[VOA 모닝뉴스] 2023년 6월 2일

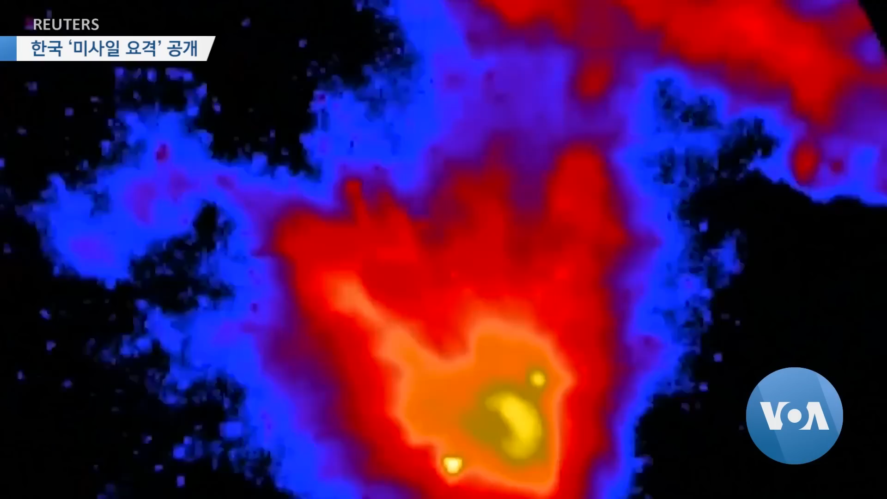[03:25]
특히 탄도미사일을 탐지해 추적하는 정밀추적기, 시커와 탄도미사일에 부딪혀 파괴하는 직격 비행체는 국내 기술로 개발됐는데 이런 성능을 가진 유사 무기를
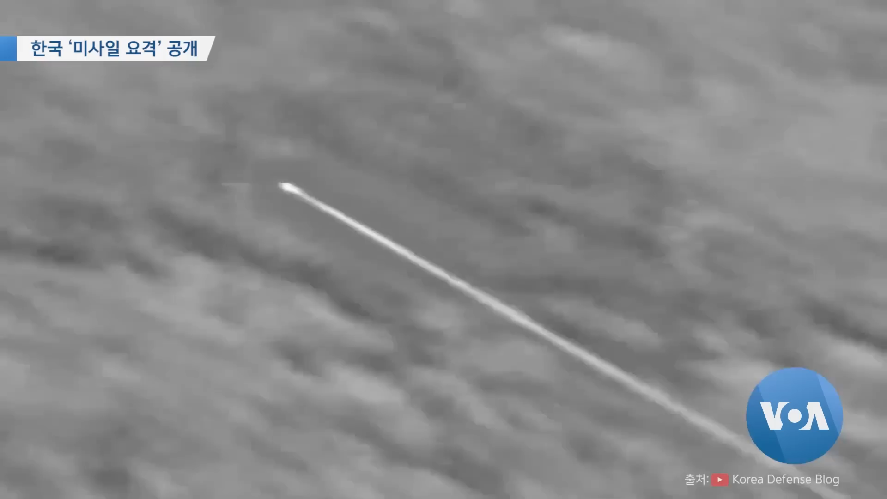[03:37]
개발한 국가는 미국과 이스라엘에 이어 한국이 세 번째인 것으로 알려졌습니다.